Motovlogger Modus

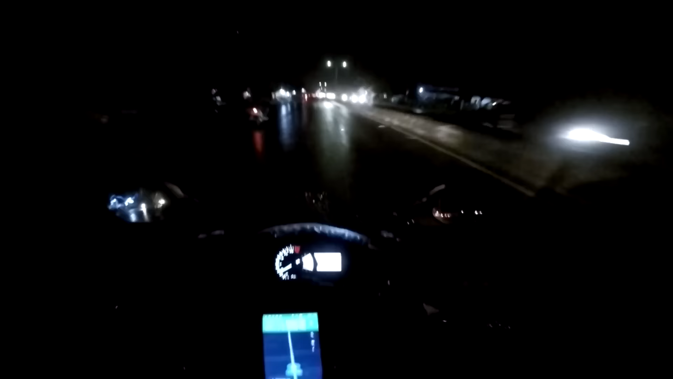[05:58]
Bentar, gue ambil jalur kering. Mana ya? Oh ini dia.
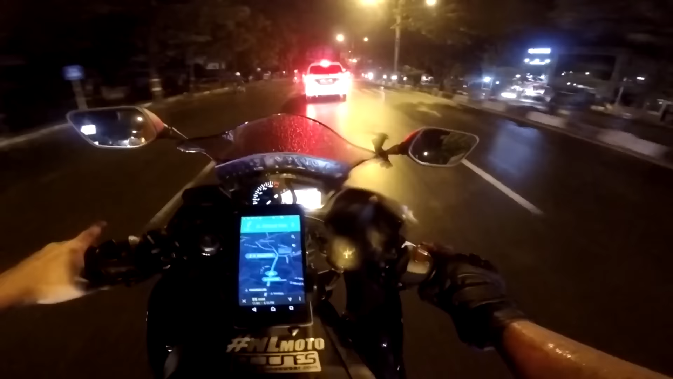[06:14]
Ada polisi. Oh bukan ambulan. Ya Allah, mudahnya dalam ambulan selamat sampai tujuan.
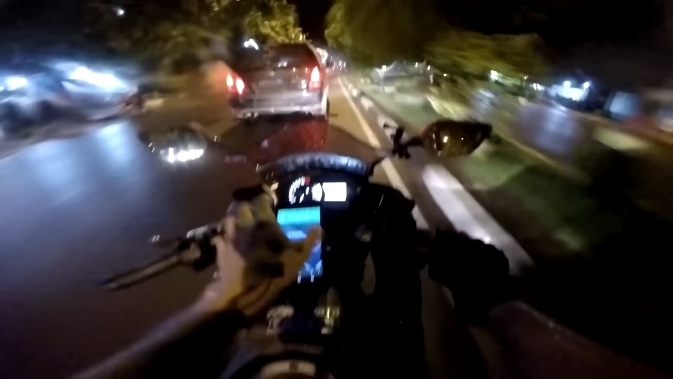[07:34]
Wih, kece banget gue pakai GPS ya. Ya, kayak habis dari perjalanan jauh gitu pakai GPS, padahal cuma di Banjarmasin. Lo tau gak kenapa gue jadi pakai GPS? Ya, mungkin karena gue orang rumahan, gak terlalu tahu jalan di sini. Buset, mobil ayam baru sadar gue. Lengkap penderitaan, bah. Gue yang gak bisa kenceng-kenceng di jalan kayak gini. Ada mobil ayam lagi. Dang it. Oke, okay. Akhirnya kebalap juga mobil ayam. Let's go. Sempet, please. Oh no.
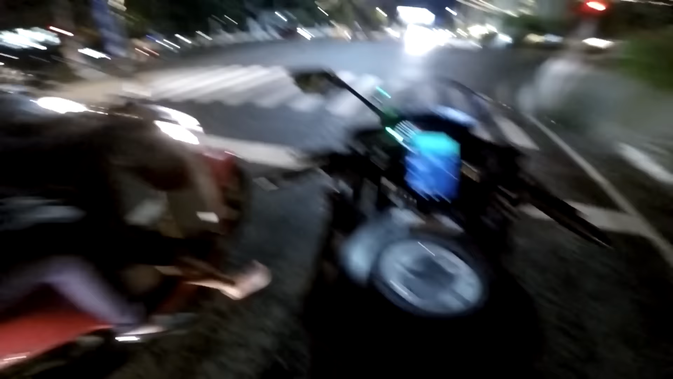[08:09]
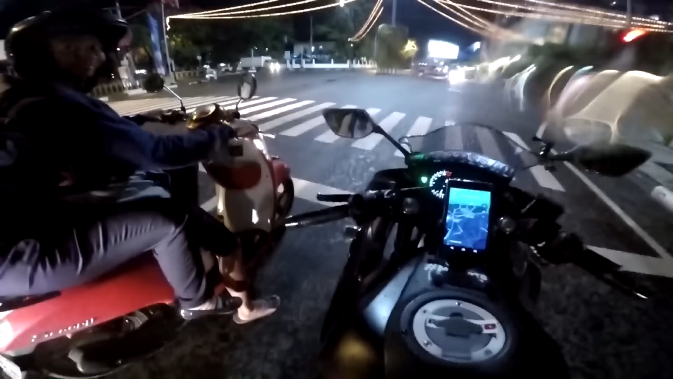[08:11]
Mari pak.
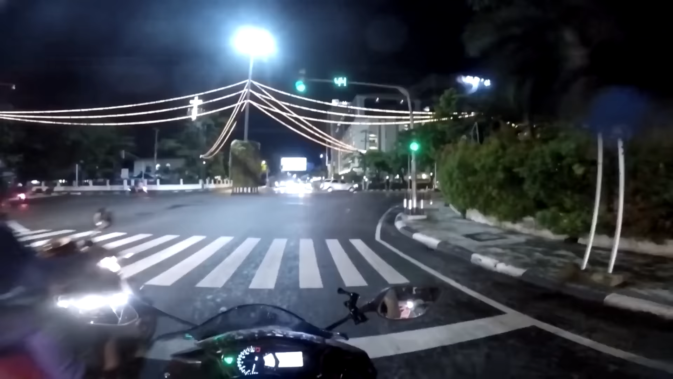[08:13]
Udah hijau aja. Buset dah ini Supra. Nggak sabaran banget. Mau bikin gue willy loh.
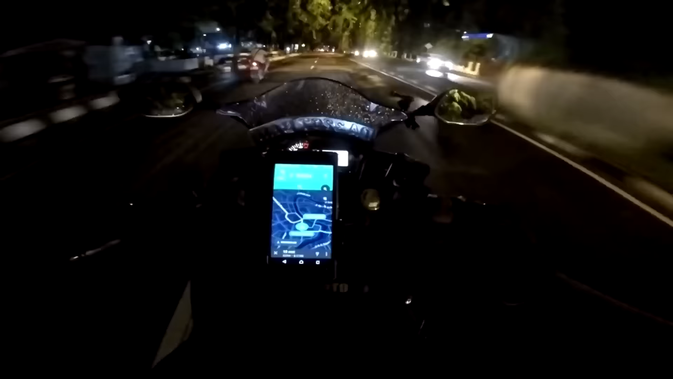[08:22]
Oke, okay, belok kiri. Turn left. Berasa paling maco gue pakai baju basket riding bro. Nggak safety banget. Dang it. Polisinya berjaga-jaga, siap kejar ini ba. Kok sepi nih jalan ya? Oke kasih lewat.
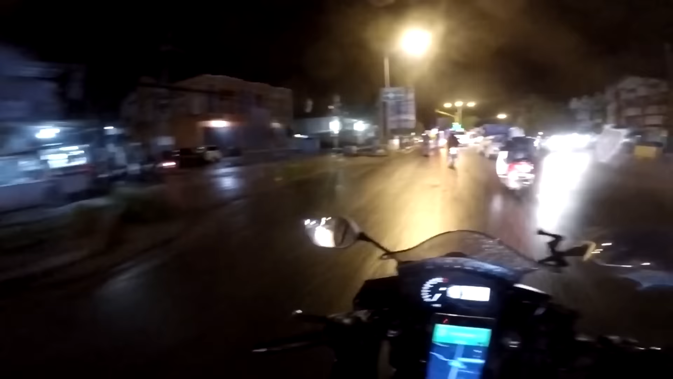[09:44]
Jalan Queen. Oke, okay, right here. Masjid apa nih ya? Entahlah, gue nggak tahu. Bentar lagi nyampe di tempat tujuan. Pusatkan. Oke, okay, guys, vlog gue akhiri dulu sampai sini aja ya. Gue on this film, ciao.